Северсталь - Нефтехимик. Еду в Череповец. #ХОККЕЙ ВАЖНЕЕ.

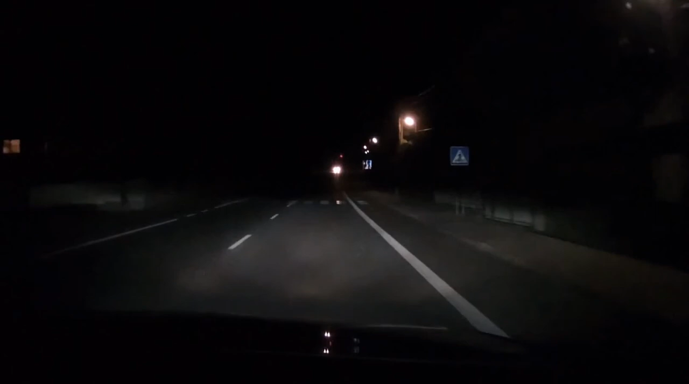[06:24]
В общем, вот такая вот дорога, темно, благо на столбиках светоотражающие элементы. Кто-то едет быстро, а я еду с такой крейсерской скоростью 70, 80, 90. Куда торопиться? Тем более Яндекс глаголит то, что я приеду в
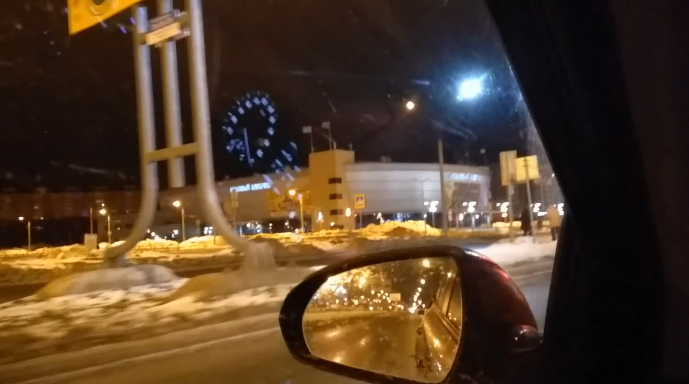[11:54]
Тот самый дворец, где 6 числа будет играть Северсталь и Нефтехимик Нижнекамск. На светофоре поверните направо. А вот видите, мой Яндекс навигатор глаголит, что мне пора уже ехать.